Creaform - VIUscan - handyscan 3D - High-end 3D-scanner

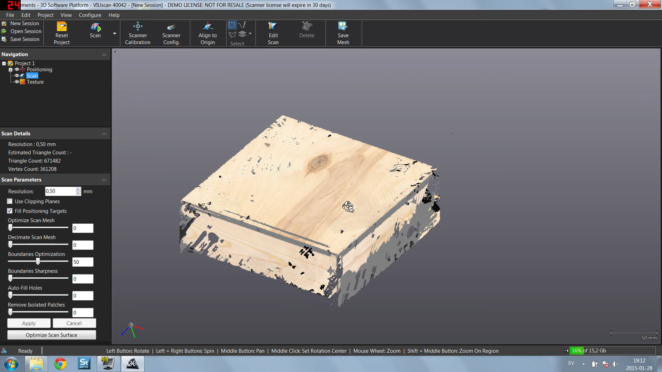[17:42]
So you can get really fine details to, to work from. Well, the, the only drawback with scanner is that everything is delivered in, in mesh file.